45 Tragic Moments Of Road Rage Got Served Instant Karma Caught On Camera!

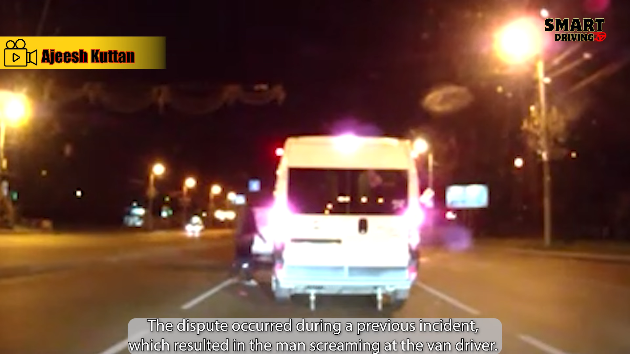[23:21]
The dispute occurred during a previous incident which resulted in the man screaming at the van driver. Because he thought the van was going in the wrong lane and almost endangering him.